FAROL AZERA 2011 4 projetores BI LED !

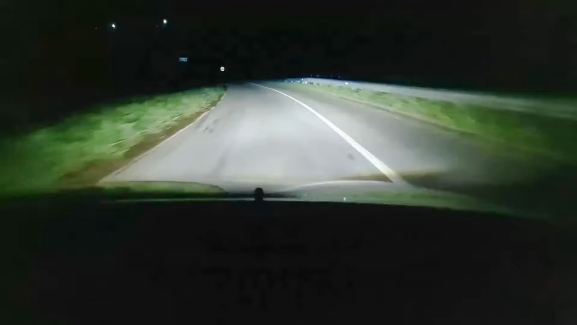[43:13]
Então, pessoal, fazendo agora o teste aqui na rodovia, mais especificamente aqui no anel rodoviário de Governador Valadares, Minas Gerais, a situação é essa.
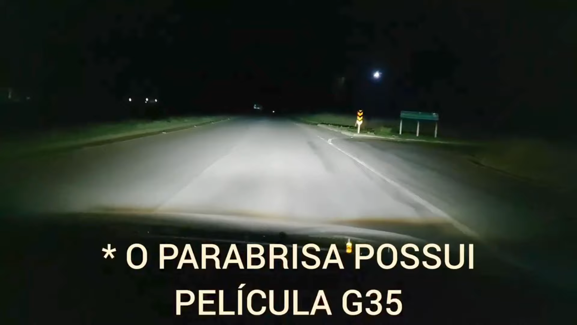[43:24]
Farol baixo, né? Daqui a pouco a pista aqui vai ficar um pouco mais larga, né? E vai dar pra ver. O farol baixo, o que chama atenção é que ele ilumina muito bem os dois acostamentos, né? Então esses quatro projetores aqui fazendo a função baixo, olha aí. Tanto no acostamento, tanto da direita quanto da esquerda, dá para ver, pessoal, que eles estão bem iluminados. Tá aí a placa, né? Reflete bem, né?